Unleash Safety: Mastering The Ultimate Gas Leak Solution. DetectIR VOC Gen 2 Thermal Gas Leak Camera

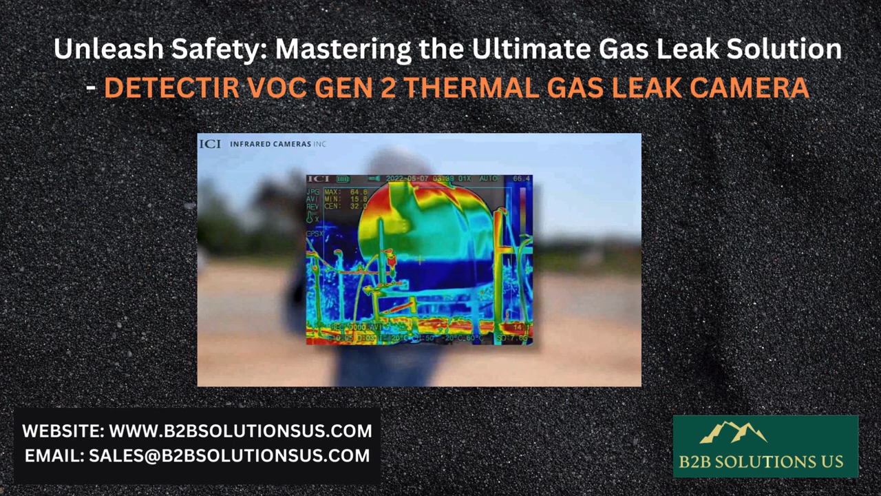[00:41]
Moreover, the inclusion of a trace mode further enhances its functionality by providing clear visual cues to highlight the presence of gases, allowing for efficient and effective monitoring in diverse settings. With its advanced features and reliable performance,
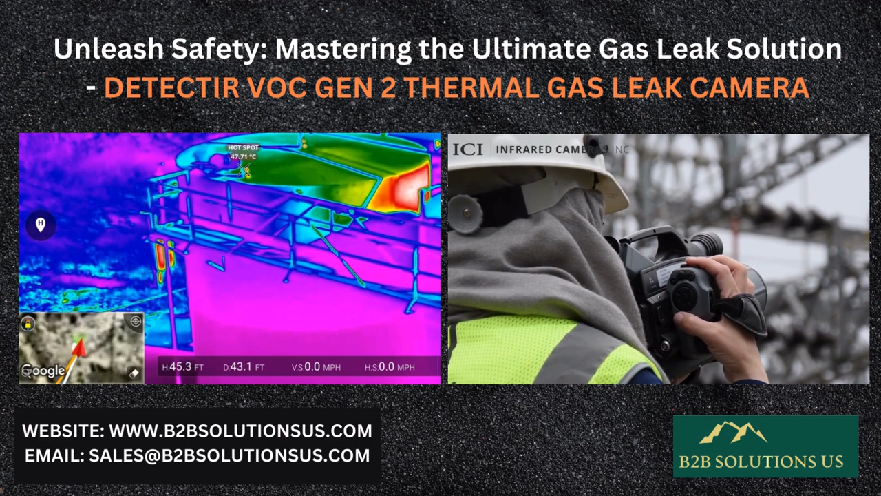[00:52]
the Gas Detect-IR VOC offers tranquility and confidence in gas leak detection scenarios. Thank you very much, Craig.